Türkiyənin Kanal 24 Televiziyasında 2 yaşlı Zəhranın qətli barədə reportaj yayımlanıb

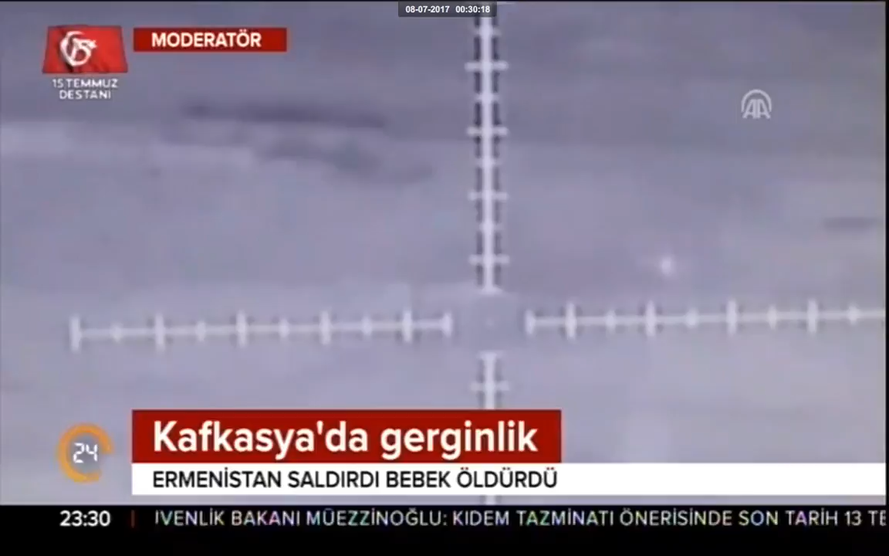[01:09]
Bu gelişme üzerine temas hattındaki Azerbaycan topçusu geniş bir alanda Ermenistan'a ait askeri hedefleri vurmaya başladı.